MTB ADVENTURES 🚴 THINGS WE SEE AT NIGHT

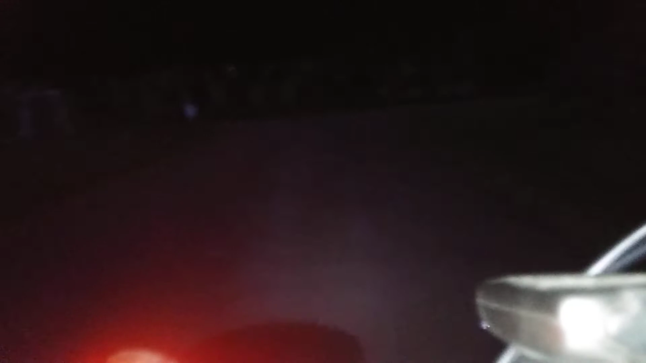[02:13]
remember, we're on a bike, and I am using my cell phone and this little light that I have for lighting.